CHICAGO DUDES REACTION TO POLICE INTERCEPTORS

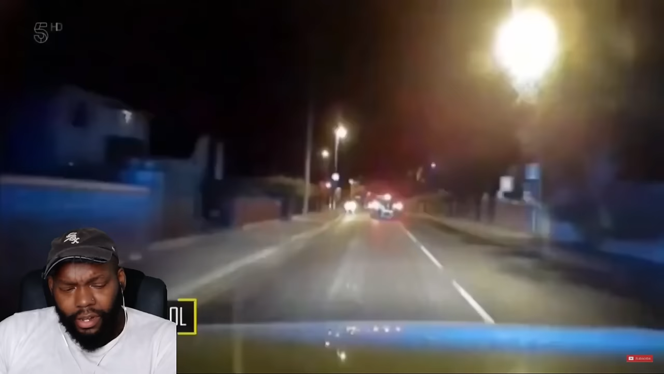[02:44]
It's 10pm, and the Interceptors are on the tail of a black Peugeot that's failed to stop.
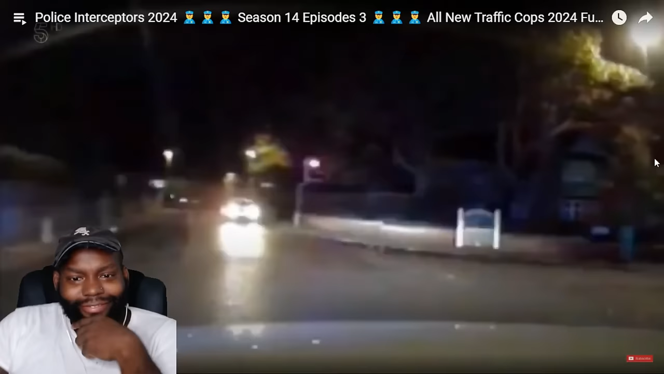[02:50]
This is how I like for police Interceptors to start with a good old-fashioned United Kingdom car chase. You know what I'm saying? The driver is known to police, and wanted for an alleged robbery offence. Yeah, he's just crossing the lights for tunnel red. But more worryingly, the man has phoned the police, and threatened to harm the woman who's also in the car.
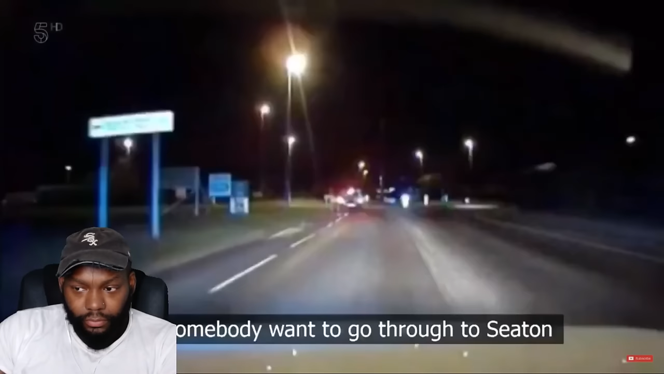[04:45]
Somebody want to go through the seat, and get a stinger out.
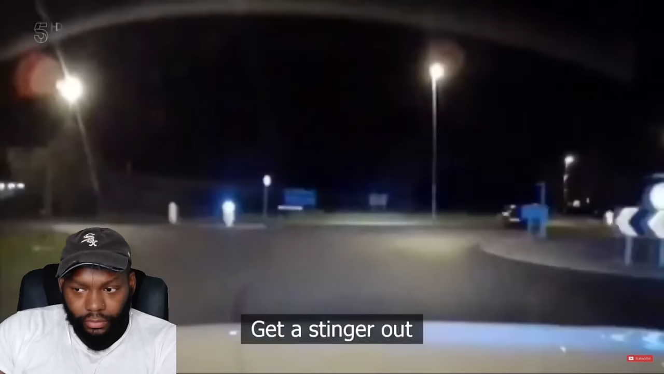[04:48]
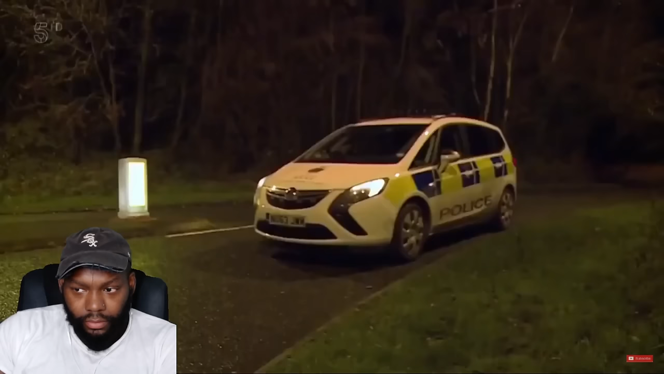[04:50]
The police lie in wait with a stinger to puncture the suspect's tyres at the roundabout up ahead.
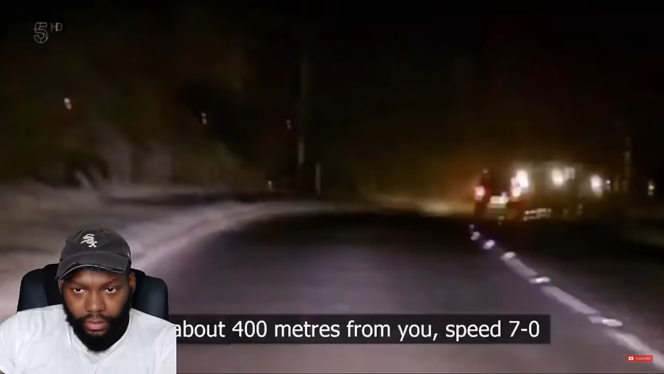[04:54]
He's about 400 metres from, yeah, speed 70. However, the suspect takes evasive action.
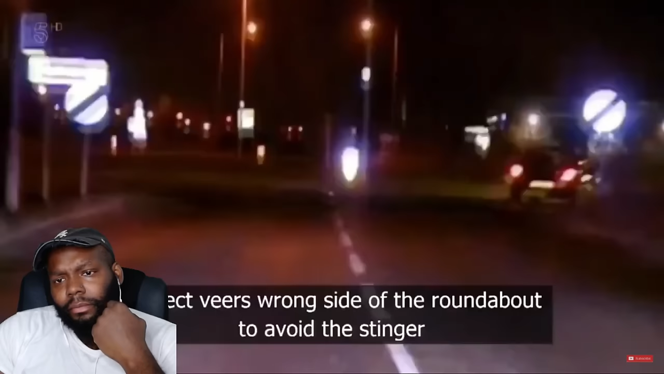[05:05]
Yeah, the suspect is wrong side of the roundabout to avoid the stinger. He's continued straight on. But there's no getting away from the eyes in the sky. Yeah, buddy, you're done. The chopper out and that thing, it's over.
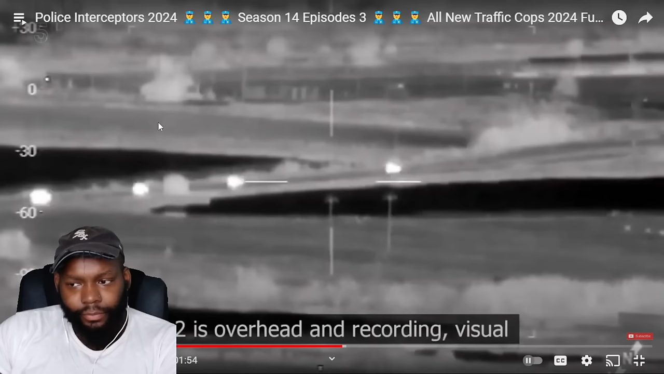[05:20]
3-2's overhead and recording. Vigil. With the police helicopter scrambled to monitor the situation from above...
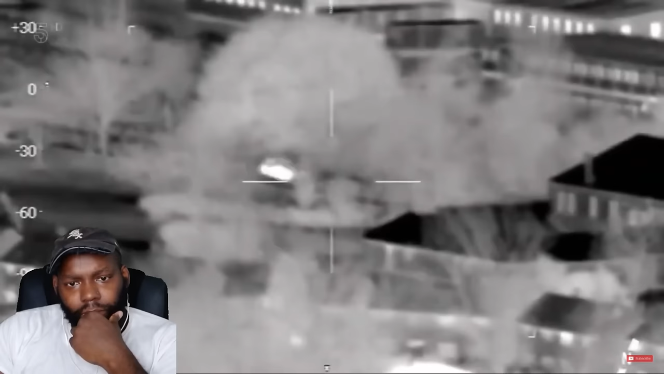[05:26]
Purchasing the roundabout, Haberton Hill Road, standby, 2.
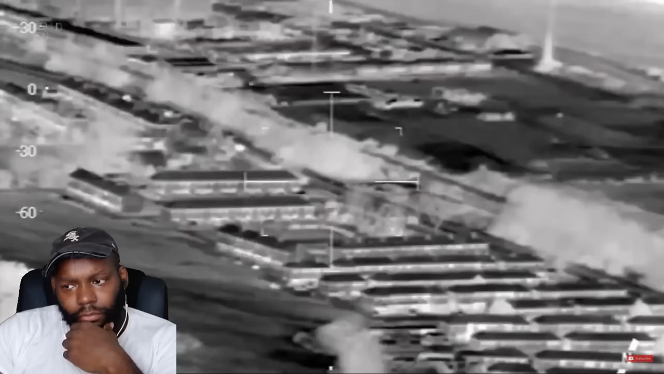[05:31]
...the pursuing police cars are able to drop further back.
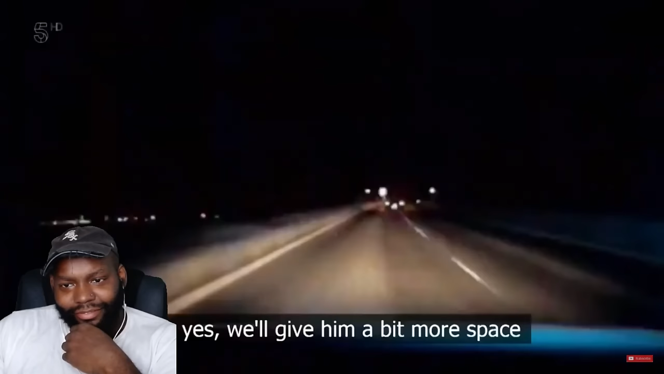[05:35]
Yes, yes, we'll give a bit more CCH, Charlie.
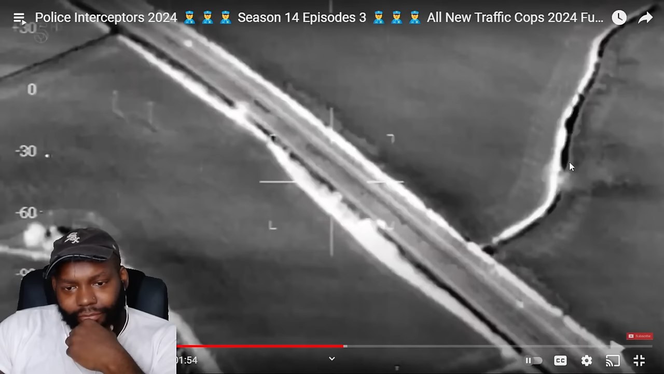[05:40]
The suspect has phoned the police again, and there's some disturbing news.
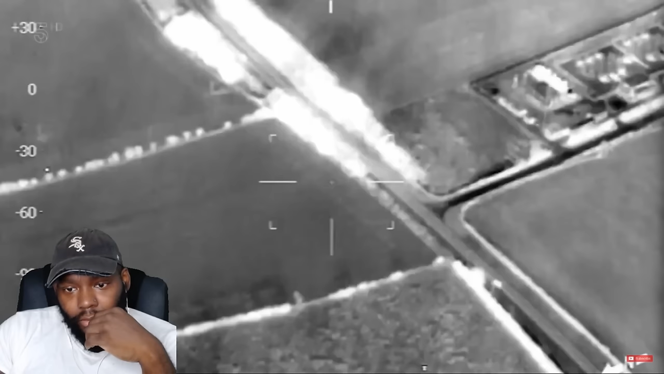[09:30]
you get that he's making threats to kill the female in the vehicle and himself they've managed to sting the vehicle and it's come to a stop the woman is in grave danger
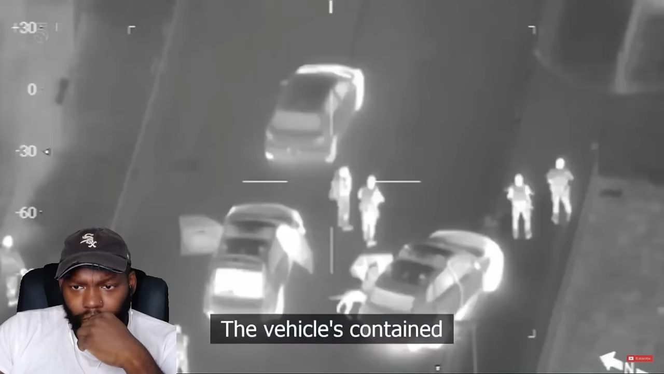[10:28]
current situation at the moment is the vehicles contained dogs area helicopters here that's legal i'm thinking negotiators are speaking to him now